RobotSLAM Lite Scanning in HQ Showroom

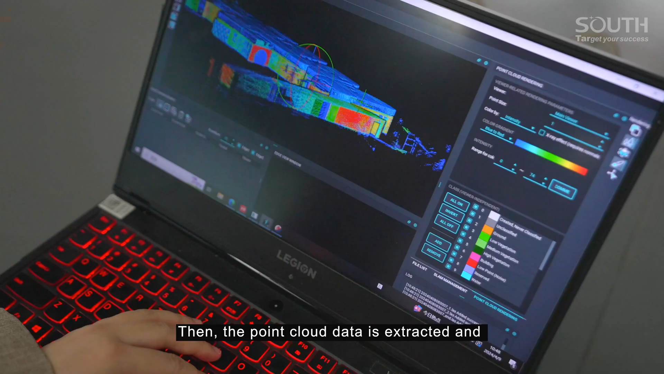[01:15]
Then the point cloud data is extracted and processed using the software Robotslam engine.
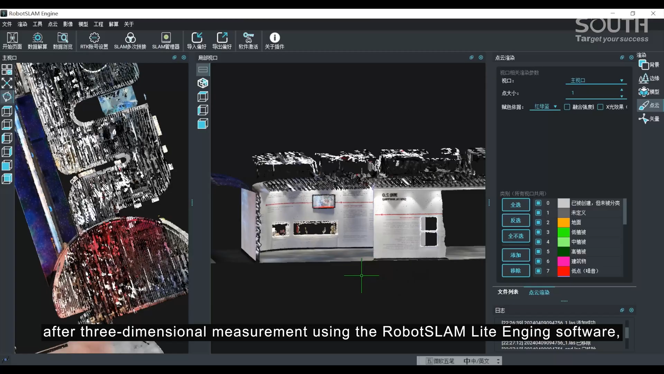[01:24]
For example, these five theodolite cabinets, after three-dimensional measurement using the Robotslam Lite engine software,
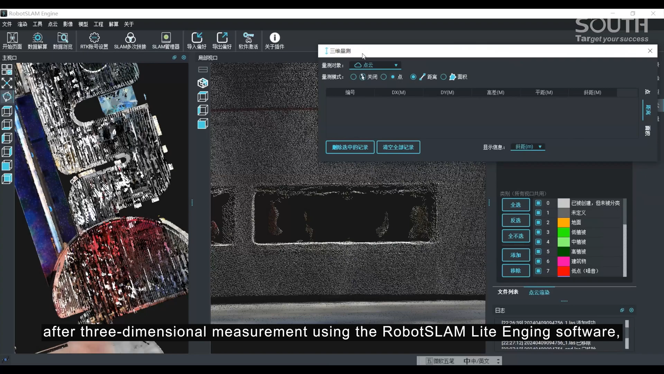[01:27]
have a height of 0.499 meters and a length of 1.443 meters.